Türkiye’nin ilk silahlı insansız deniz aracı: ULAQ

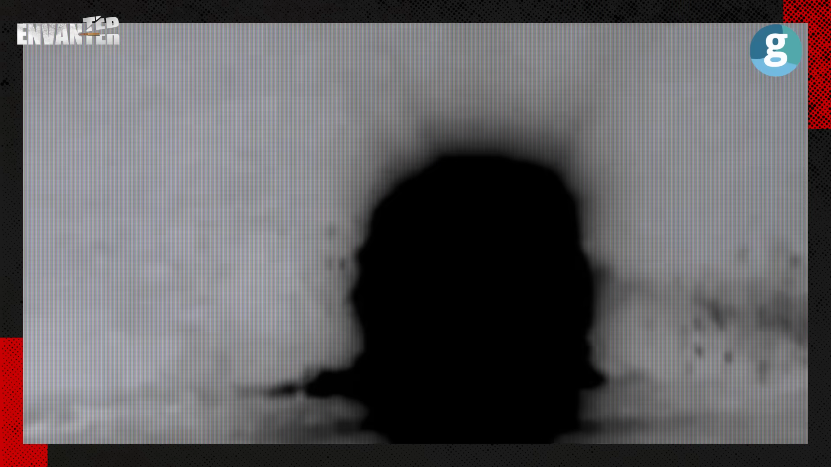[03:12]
inç lazer güdümlü füze Cirit ve ikili lançeri ile lazer güdümlü uzun menzilli tank savar füze sistemi ile donatıldı.